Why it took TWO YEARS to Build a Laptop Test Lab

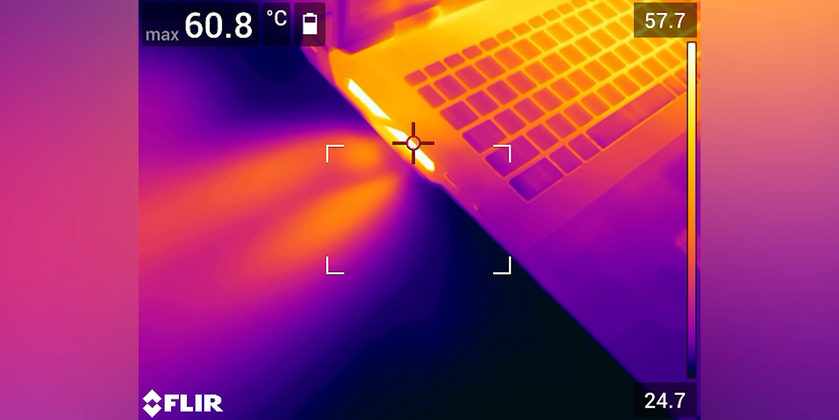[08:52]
On screen: max 60.8°C
Now one step that we'd love to add in the future is a set of thermal imaging shots from a FLIR camera while any device is at its peak thermal load.